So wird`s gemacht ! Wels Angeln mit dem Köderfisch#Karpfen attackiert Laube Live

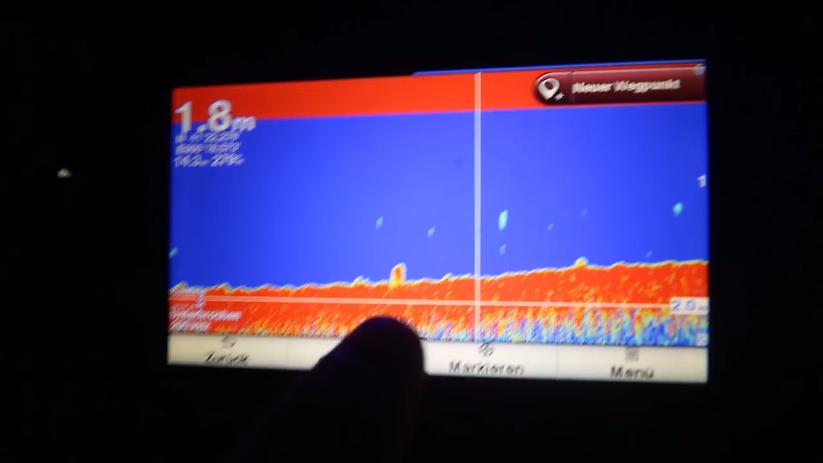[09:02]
On screen: depth 1.8 m
Und hier ist die Kante. Ich mache mal ein Kreuz auf den Echolot. Genau da seht ihr.
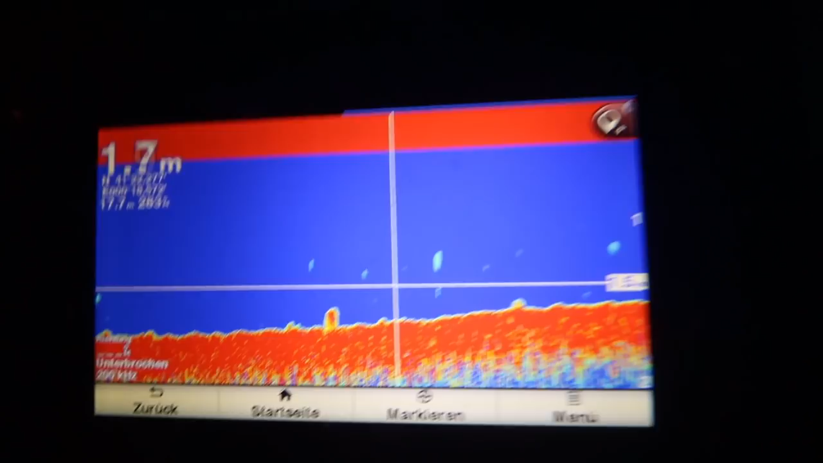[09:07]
Und auf dieser kleinen Kante legen wir den Fisch.
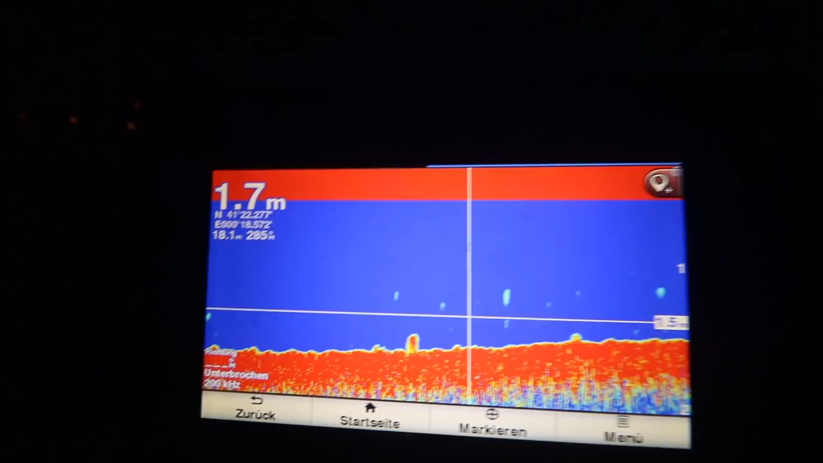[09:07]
On screen: depth 1.7 m
Und das bringt uns einen dicken Fisch. Hoffentlich.
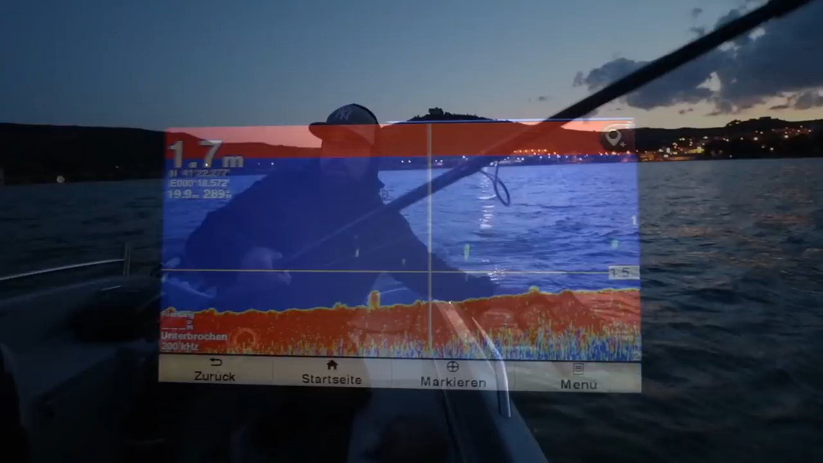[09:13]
On screen: depth 1.7 m
Also, wir haben die Kante jetzt gefunden hier. Ganz einfach.